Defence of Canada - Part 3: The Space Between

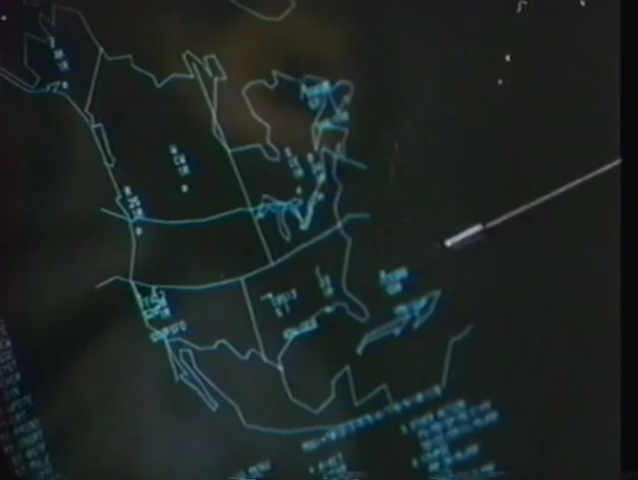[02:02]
In these communist block tracks, this particular Aeroflot, which is a Soviet Union track, they fly quite often into Canada.
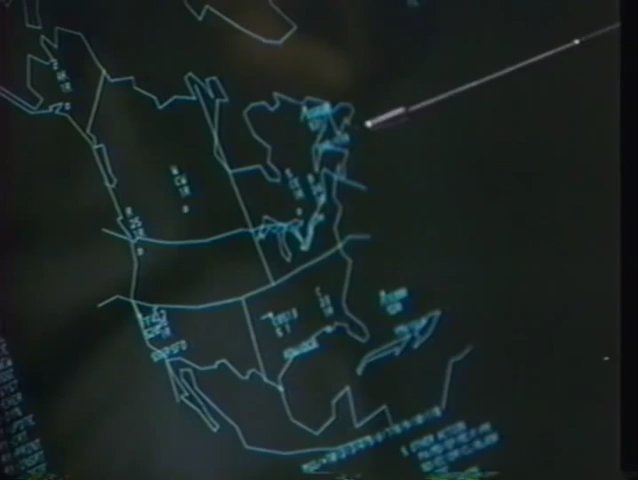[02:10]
They'll land at Montreal. They're not allowed to fly in American airspace.